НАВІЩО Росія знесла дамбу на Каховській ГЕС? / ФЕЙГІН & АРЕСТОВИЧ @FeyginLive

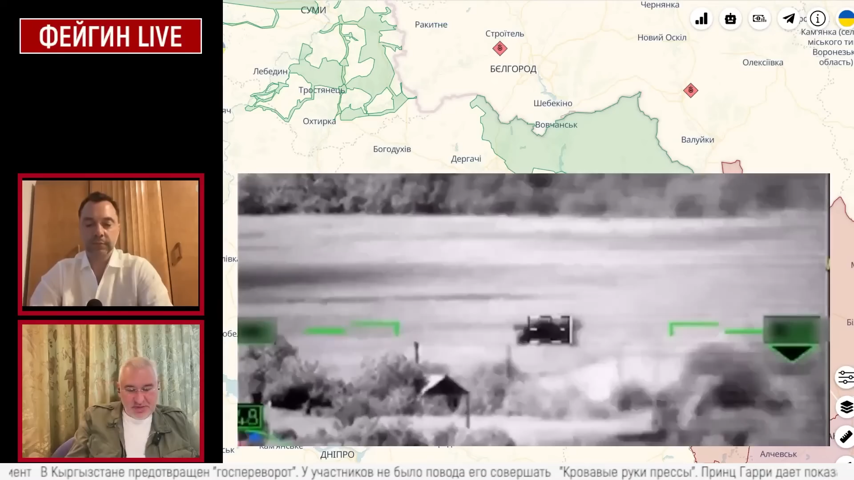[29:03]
пишут, что уничтоженная машина куда больше похожа на комбайн Джон Дир 4830. Если увеличить кадр, то в контурах объекта можно рассмотреть нечто похожее на сельхозтехнику.
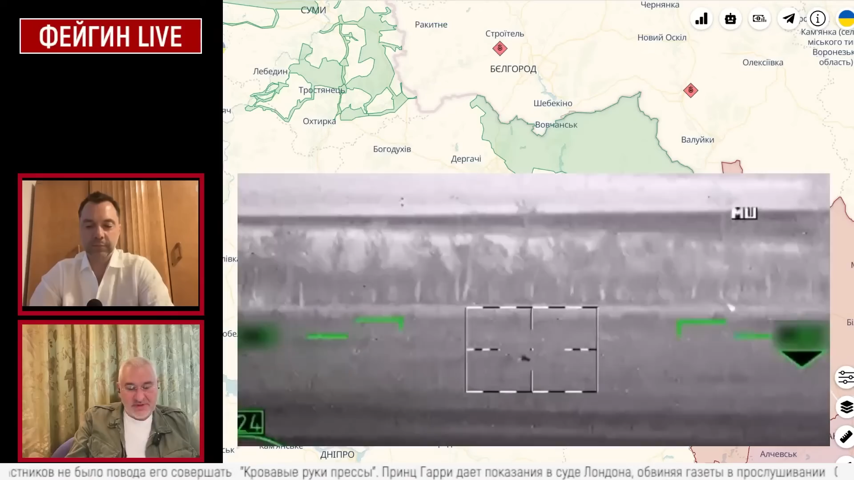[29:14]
В очертаниях выделяются колеса, а ствол напоминает шнек.